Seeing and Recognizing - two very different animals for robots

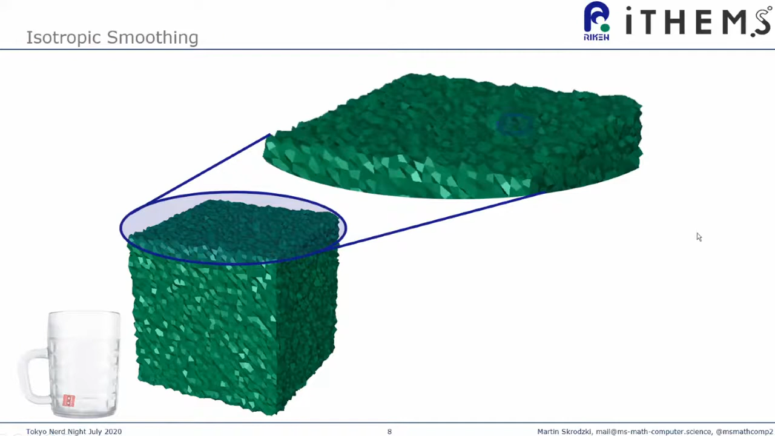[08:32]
Actually, let's zoom in even further. And you see that these little bumps are basically sitting on a plane that should be very nice.